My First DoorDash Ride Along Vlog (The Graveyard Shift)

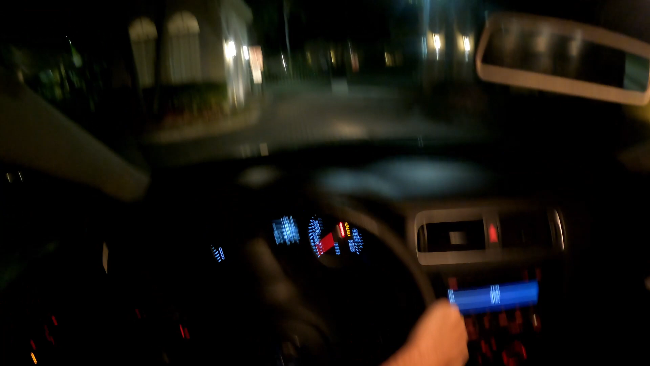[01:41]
Alright, apartment is around the outside left of the building, facing the water. Apartment 102. Says, beware of dog on door. Call me when you come in the gate. For easy directions.
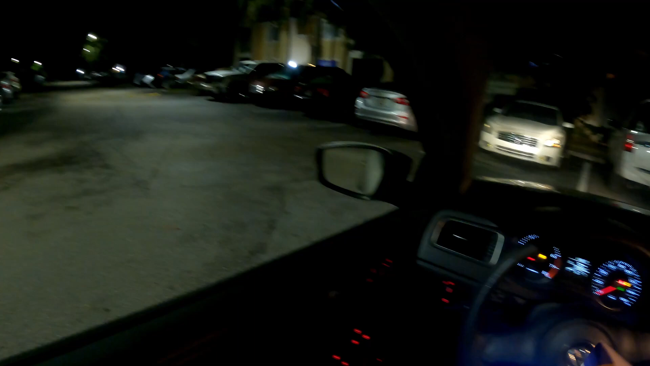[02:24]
Go towards Santa, and then go past him. On the bottom floor, right behind Santa Claus. My door is 102. Says, beware of dog on the door. Okay. Sounds good.
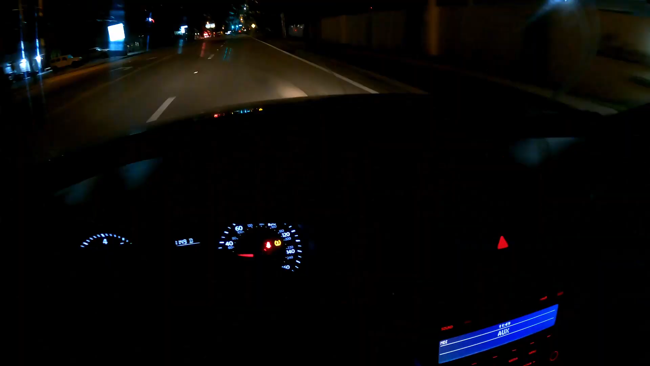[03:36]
Yo, look. It's a raccoon. It's a raccoon. All right, Dash gang. We just took another order for $5.75, I believe it was.
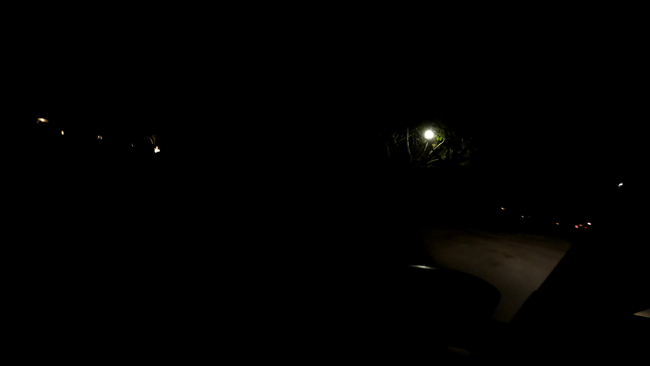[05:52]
Nice. I like how they didn't leave any lights on for me. It's all right. I got headlights.